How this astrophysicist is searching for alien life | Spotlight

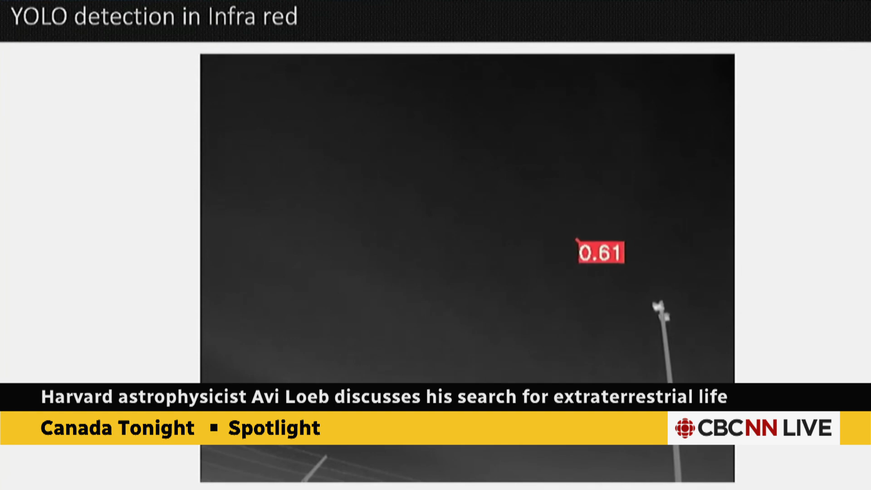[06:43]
So basically we are taking a movie of the sky, the entire sky, and then we analyze it with the machine learning software to figure out whether we only see familiar objects like birds,